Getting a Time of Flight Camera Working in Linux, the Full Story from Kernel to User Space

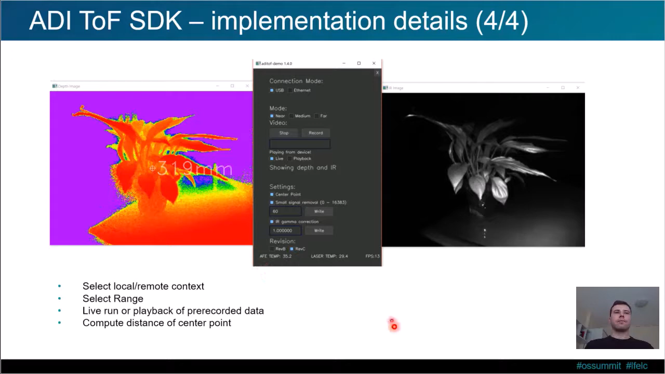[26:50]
Also, the current frame rate, laser temperature and analog front-end temperature are displayed for monitoring. In the last part of the presentation,